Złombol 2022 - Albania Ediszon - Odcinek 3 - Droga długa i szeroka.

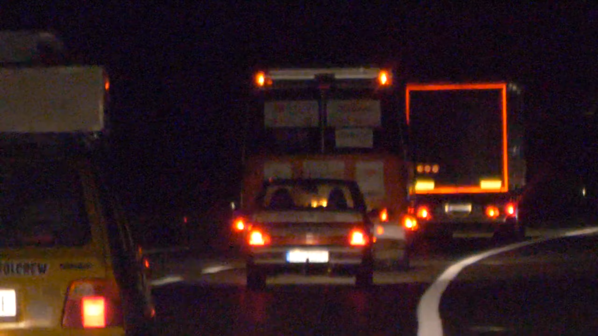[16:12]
Za nimi ten Polonez. My za nimi również. Na jednym z zakrętów oni na po prostu odjechali. Myślę, że oni pojechali w lewo, my pojechaliśmy w prawo.